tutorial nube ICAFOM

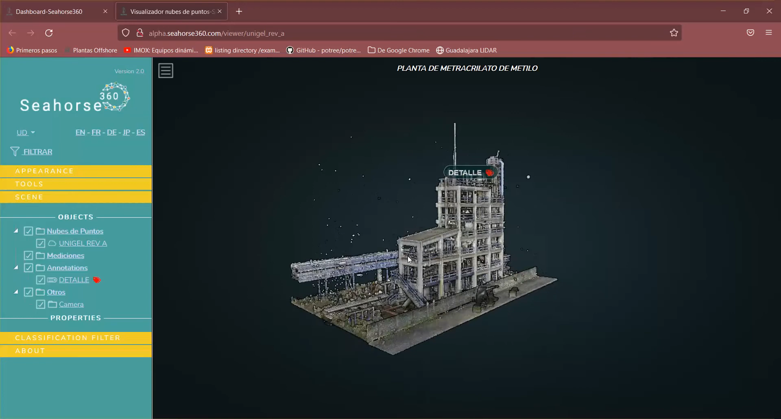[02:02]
Como les digo, le hace falta un poco de limpieza, que hay unos puntos, personas aquí caminando. Eso ya lo estamos trabajando.
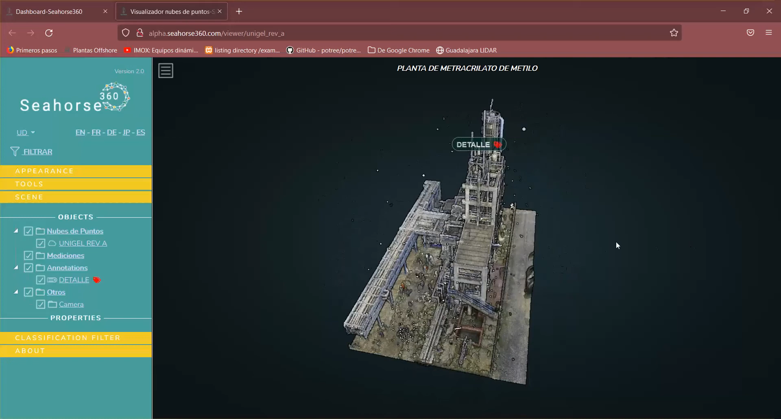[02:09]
Y aquí podemos moverla. Ahorita les voy a explicar. Con el botón izquierdo del mouse hacemos este orbit, donde podemos rotar esta nube de puntos.
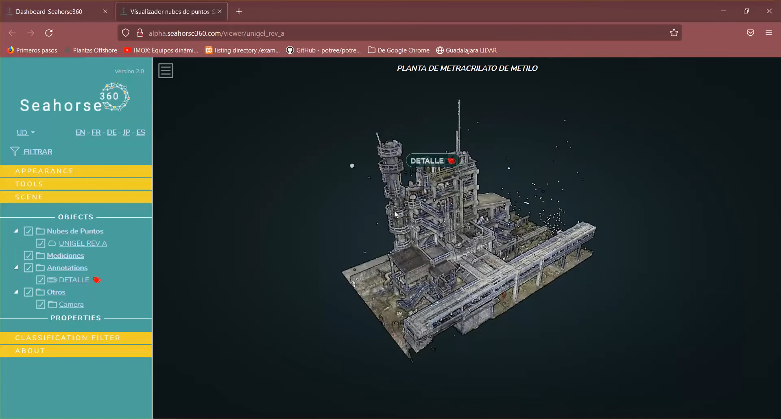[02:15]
Con el botón derecho hacemos este paneo.
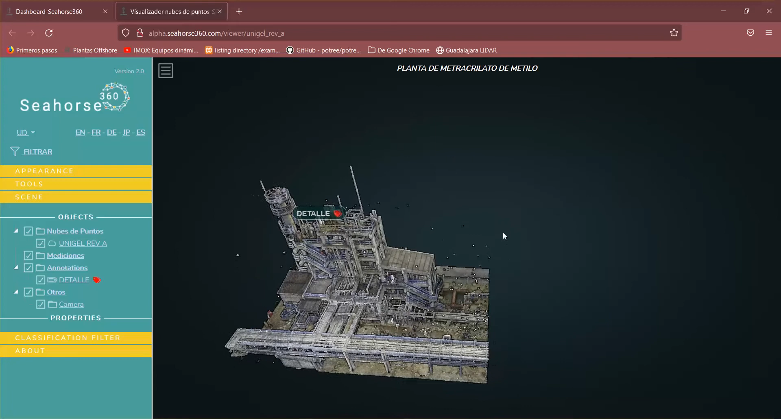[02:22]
Yo solamente puedo seleccionar lo que es nube de puntos. Aquí estoy haciendo dobles clic y no hace nada. Selecciono aquí y me va a acercar.
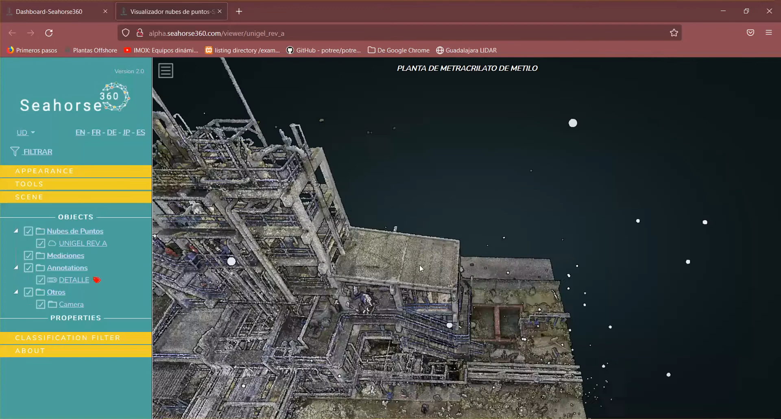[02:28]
Esto funciona mediante un sistema de inteligencia artificial, porque aquí lo que estamos viendo son millones de puntos. Básicamente en esta ventana tengo estas dos pestañas, se puede decir.
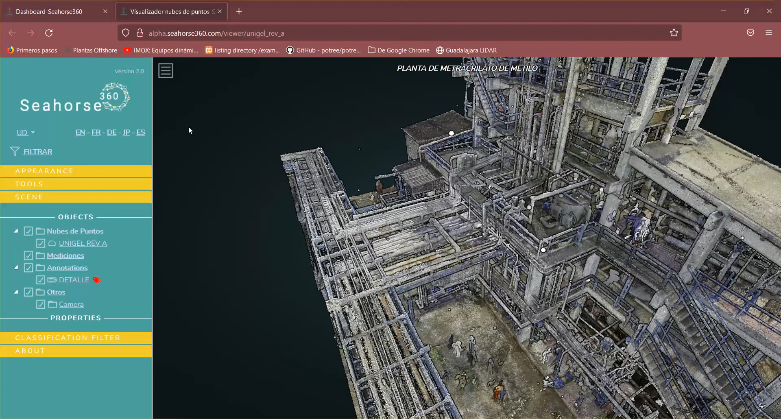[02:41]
Esta pestaña aquí lateral, que la puedo quitar con este botón. O la puedo desplegar. Y tengo esta parte donde está la nube de puntos. Y yo puedo moverme. Y con el scroll me puedo acercar, hacer zoom.
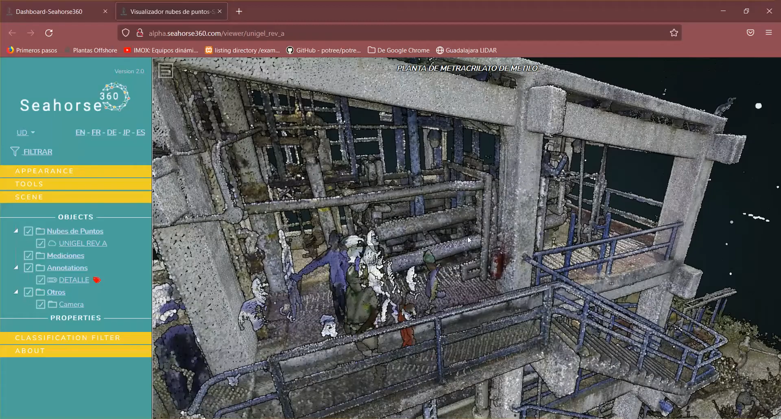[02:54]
Y como ven, aquí hay personas. Está todo el detalle de la nube de puntos. Entonces me voy a poder ir acercando.
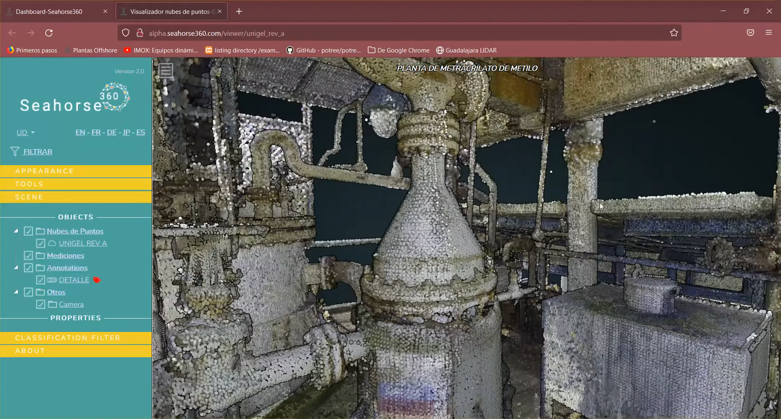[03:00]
Y cada vez que yo me acerque, se va a ir cargando más información de la nube de puntos. Vamos a ver esta pestaña. Aquí vamos a encontrar estas pestañas dentro de esta ventana. Que es apariencia, herramientas, escena. Que es la que siempre va a estar abierta cuando ustedes entren. Porque aquí me va a indicar qué objetos hay en esta otra área de trabajo. Donde tengo nube de puntos. Es que solamente tengo una. Aquí veríamos varias si tuviera yo, como hace un momento les comenté, nubes complementarias.
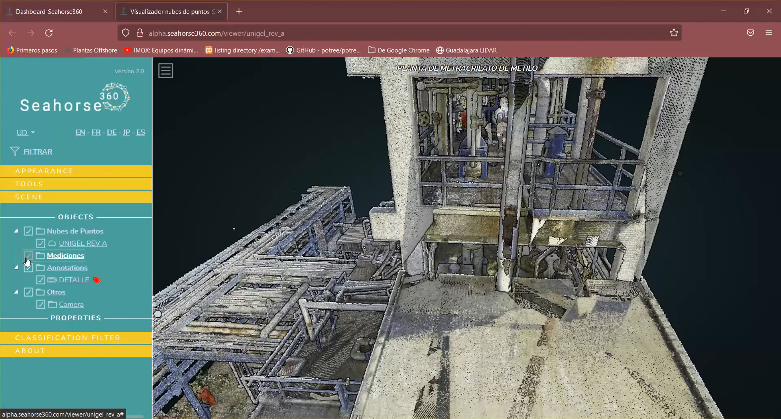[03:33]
Aquí la puedo apagar, la puedo prender. Si he estado haciendo mediciones. Si tengo anotaciones. Yo tengo una anotación porque tenía un detalle de una línea.
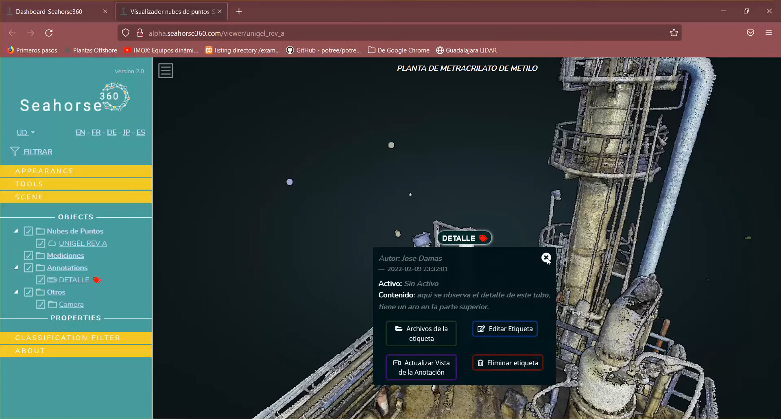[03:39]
Esto es algo bien interesante también. Estamos checando si era un aro o que era esta cosa que estaba ahí. Y otros, no tengo otros. No tengo modelos 3D. Puedo tener modelos 3D. Puedo tener nubes de puntos, etc. Estas pestañas se pueden encontrar. Si tengo algún filtro de clasificación, no tengo en esta nube de puntos.
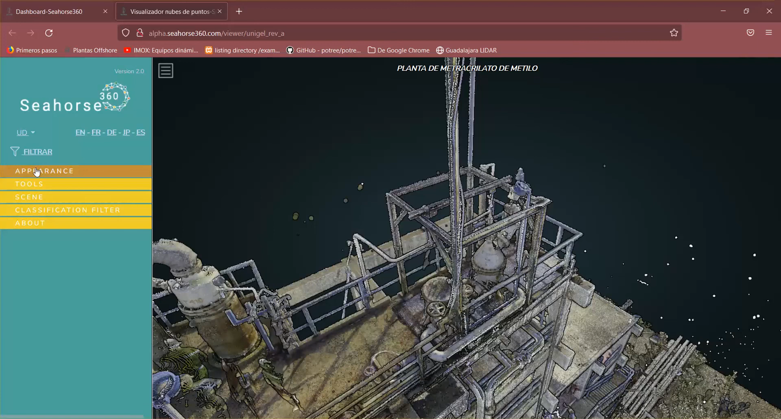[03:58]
Esto es más bien para vuelos con LIDA. Vamos a ver apariencia. Aquí estoy viendo 10 millones de puntos.
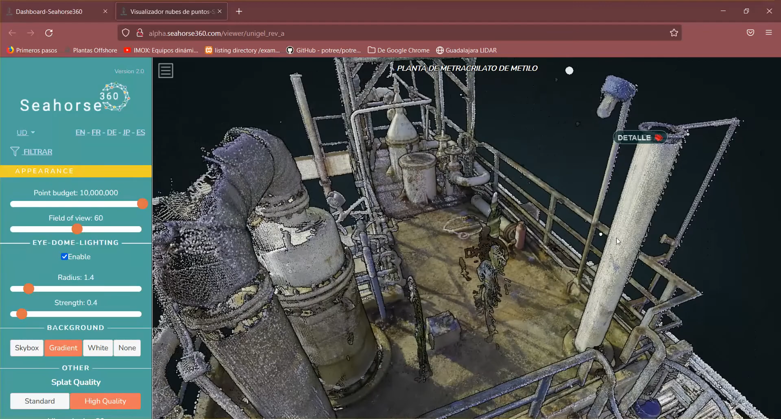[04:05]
No quiere decir que la nube completa tenga 10 millones de puntos. La nube completa tiene más de 11 mil millones de puntos.
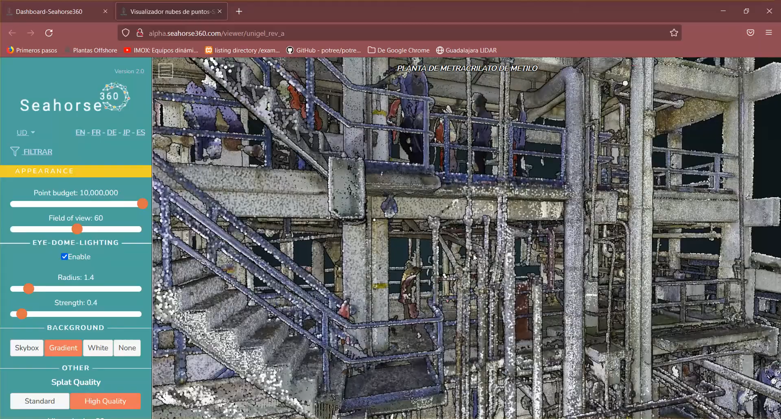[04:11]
Lo que sucede aquí es que estoy viendo por pantalla. Y hasta 10 millones de puntos. De tal forma que si yo me acerco a una zona.
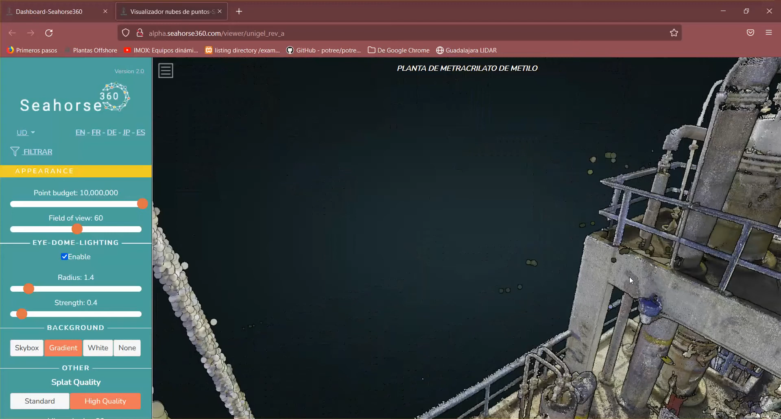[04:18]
Va a ir cargando paquetes de información. ¿Cómo puedo verlo? Pues aquí es sencillo. Pongo este box.
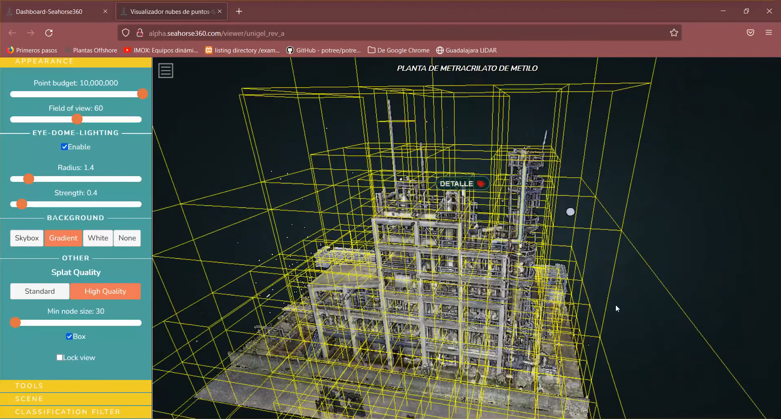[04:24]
Y estos cuadros amarillos son los paquetes de información. Digamos, si yo me quiero acercar a esta zona.
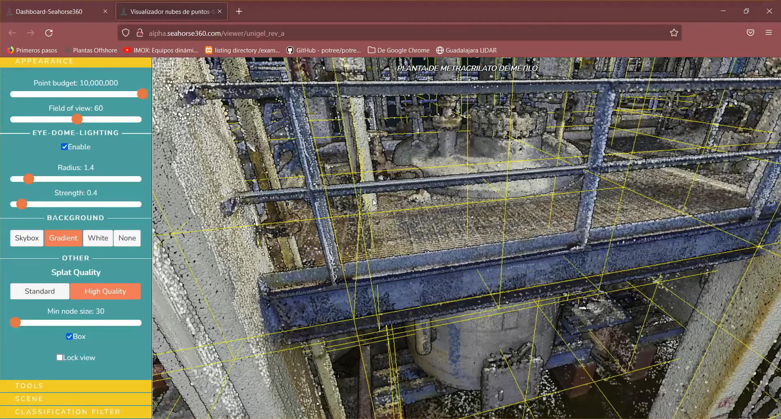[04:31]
Se empiezan a cargar estos paquetes o estos cubos amarillos. Que es de mayor información. Voy a acercarme aquí a la línea.
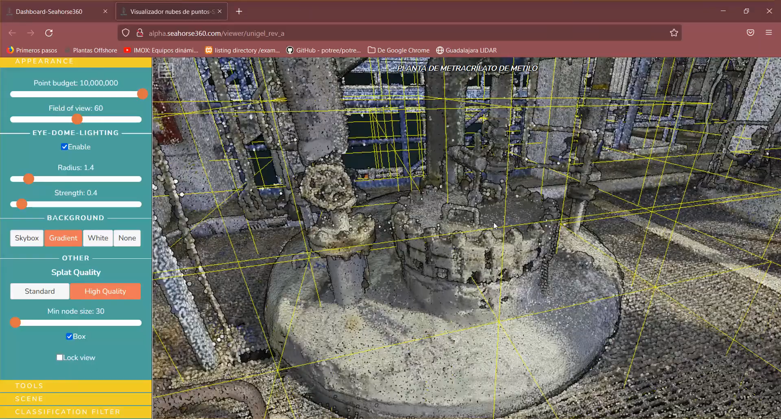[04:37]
Voy a olvidar de esta línea y se van a ir cargando.
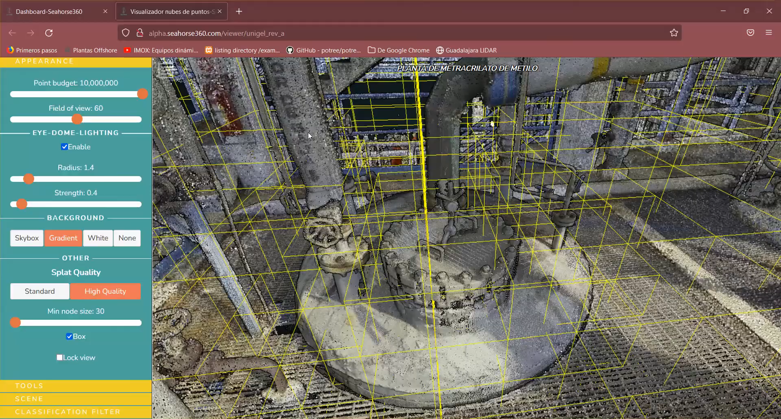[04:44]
Se van a ir cargando cada vez más paquetes de información. Hasta ver, por ejemplo, las letras y todo esto. Está aburrido.
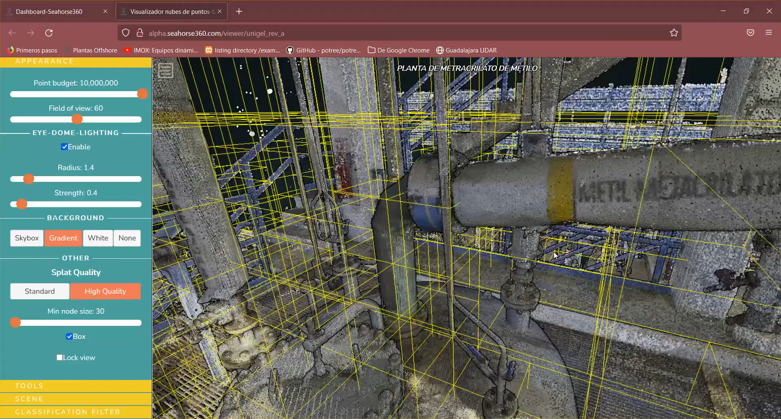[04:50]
Aquí está un tímetro aquí el lato. Crudo, ¿no? Como entra aquí. Es eso.
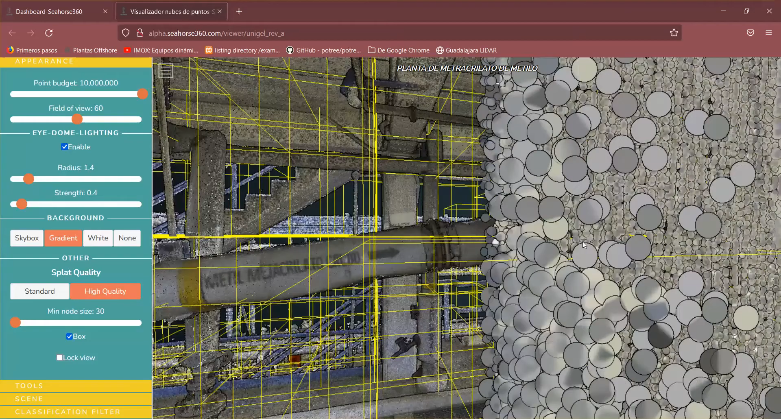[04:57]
Y se van cargando más cubos amarillos, ¿no? Aquí es la calidad. Esto básicamente no hay nada que moverle.
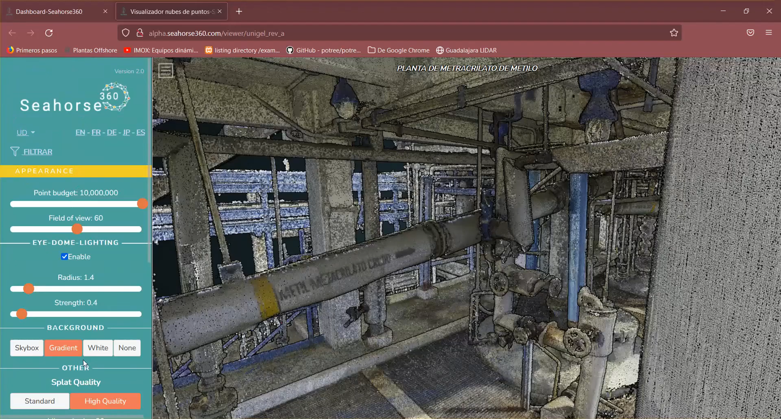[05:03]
Este es el fill of view. Esta es la vista normal. En 60 grados. El radio, la fuerza, todo eso se deja así.
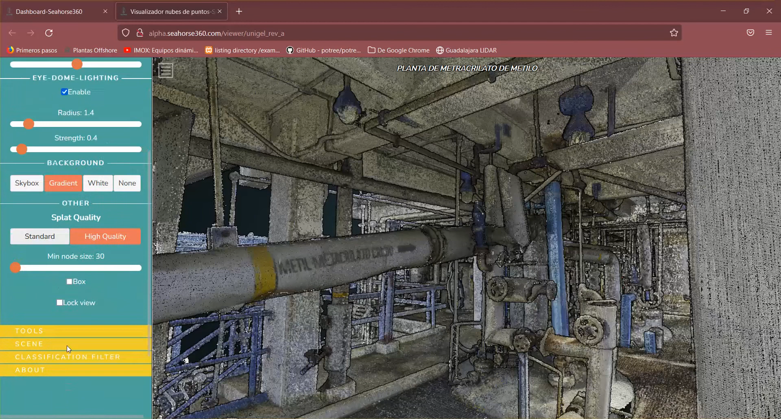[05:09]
En tools, vamos a... En tools lo que tenemos son las medidas. Yo puedo tomar una medida. Si yo quisiera tomar esta medida de este carrete, me la va a dar. Tengo estas medidas que es ángulo, coordenada, longitud, elevación, área. Este es un volumen, pero ese no está funcionando bien todavía. Tenemos aquí también un corte transversal. Ahorita lo podemos checar. Y aquí tenemos algunas herramientas de Seahorse 360 que son de base de datos. Estas son medidas.
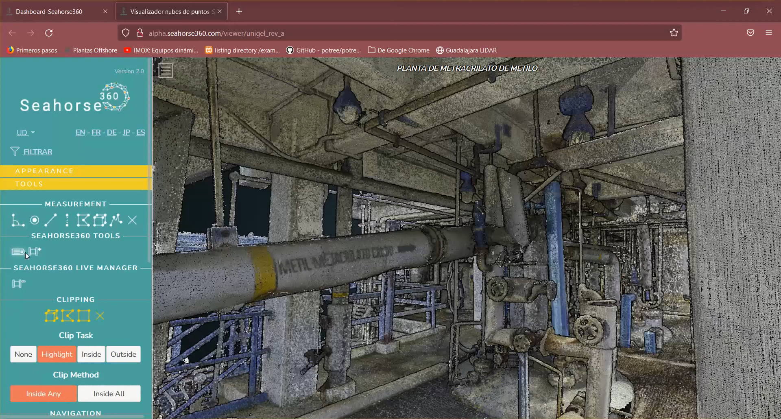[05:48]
Y cuando yo me salga y vuelva a entrar, ya las medidas van a desaparecer. No se quedan grabadas en una base de datos. En cambio, estas anotaciones sí. Y estas son activos. Si yo tuviera activos, podría yo cargar, por ejemplo, alguna bomba o algo. Y voy cargando su ficha técnica, por ejemplo. Bueno, vamos a ver. Si yo quisiera tomar una medida. Y este ángulo me pide tres puntos para que yo pueda sacar esta variación de triángulos. Con esta X borro. Con este punto solamente marca una coordenada. Igual con esta X borro. Esta de longitud es diferente porque yo voy dando y me va dando, me va apareciendo otro punto rojo.